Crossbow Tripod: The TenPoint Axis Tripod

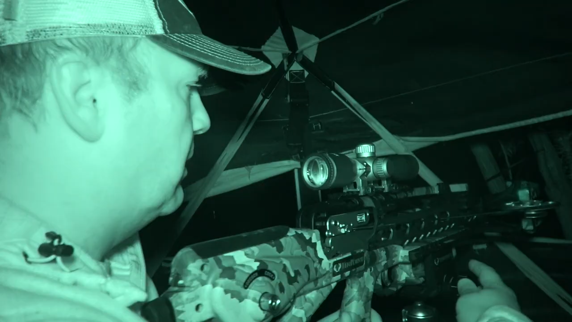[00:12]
now the new axis tripod that has a very small footprint when you're in the ground blind we've